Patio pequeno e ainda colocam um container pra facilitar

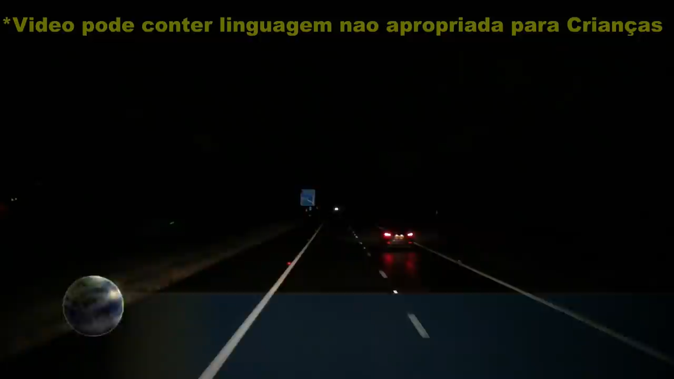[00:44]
Acho que a minha saída é essa daí, ó. Geladeirona batendo forte ali atrás ali. Tem um supermercado bem aqui do lado aqui, ó. São 3h54 da manhã. Temperatura 10 graus. A 3 direção sul. Que a gente tá perto do porto ali, aquele onde a gente vai carregar banana. E esse supermercado aqui, de vez em quando a gente vem nele. De vez em quando não, né? Quase todos os dias, né?
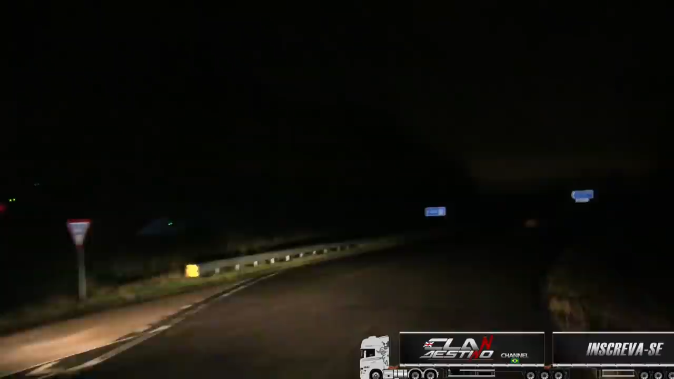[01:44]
Porque eu sempre, quando eu venho aqui, tá escuro. Senão a filmagem durante o dia ficaria bem legal. Ele já tá aí já, ó. Saiu da rodovia, chegou.
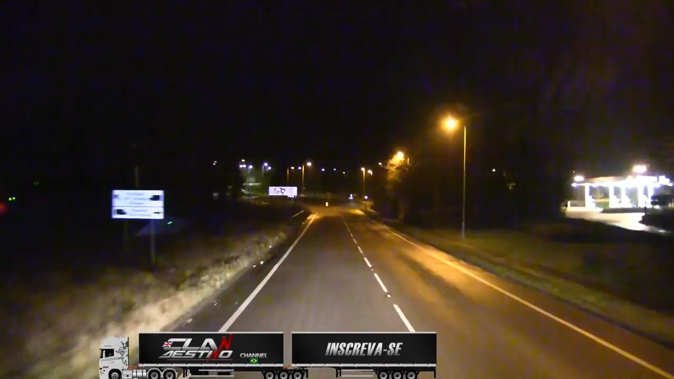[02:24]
Rodar uma você roda o volante, a outra se segura a câmera, né? Que a gente não faz por esse canal, né? Ah, sofrimento!
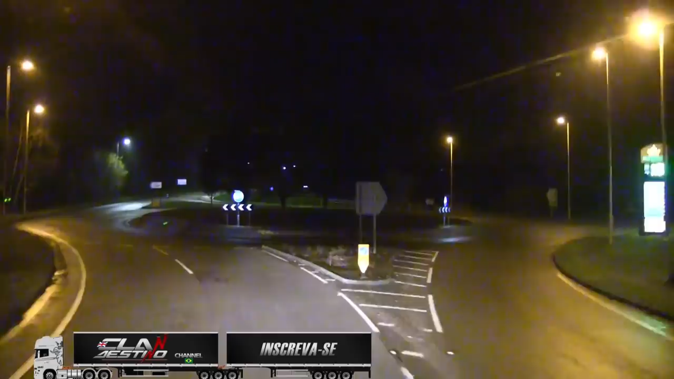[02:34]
Coisa, tem que tomar cuidado pra não deixar a câmera cair. Se ela cair no chão, aí eu dou uma cria. Esse aqui ele é bom, ó. Você sai da rodovia, faz na rotatória, já tá dentro dele já, ó.